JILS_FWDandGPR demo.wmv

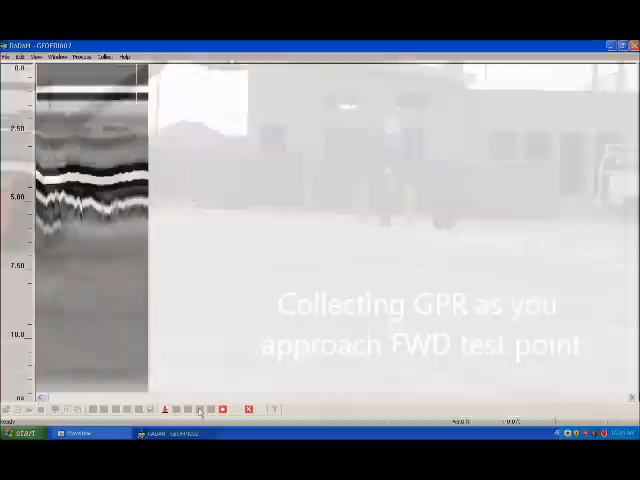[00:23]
You can see the reflections below the surface over here. You get a nice asphalt reflection. So I'm going to go ahead and stop. GPR data collection.
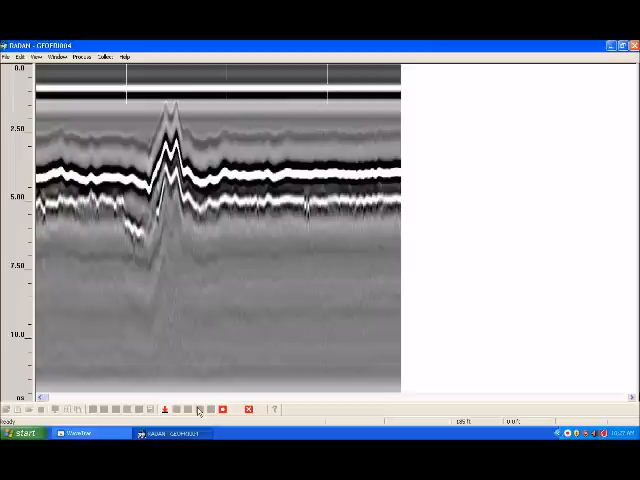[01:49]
Now that's fully integrated single man operation for one laptop. That is what we're doing.